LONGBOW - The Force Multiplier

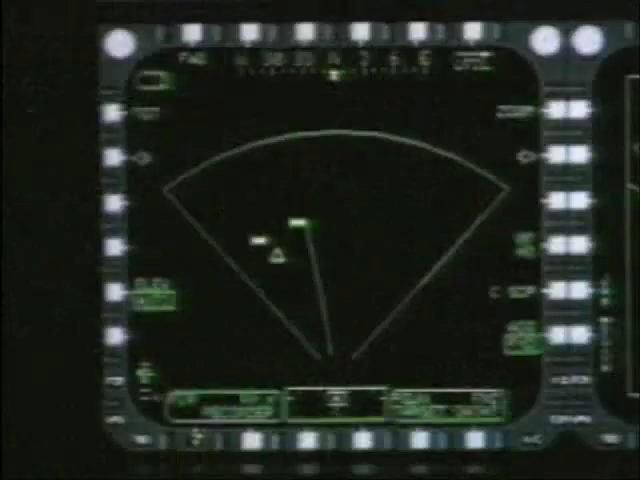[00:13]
Longbow detects, locates, and prioritizes enemy tanks, air defense units, trucks, and aerial targets.